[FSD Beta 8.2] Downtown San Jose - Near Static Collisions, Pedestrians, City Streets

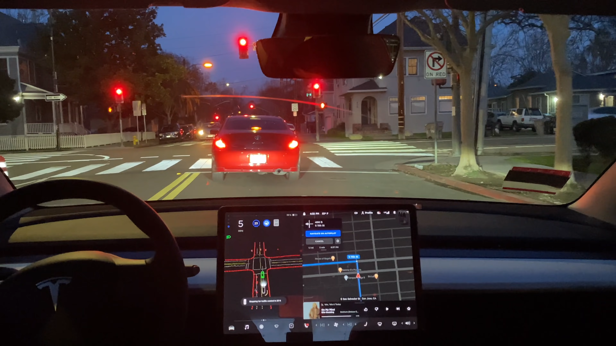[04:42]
which can get very frustrating both for me and But pedestrians outside and cars around me Yeah, it's confusing for the pedestrians too because no one expects the car like 20 feet in front of you to wait. Yeah And then they think oh should I go do I not go and they get halfway in and then the car has to do more stuff in the neural network And then decide what to do So now we're gonna turn left onto a one-way let's see what happens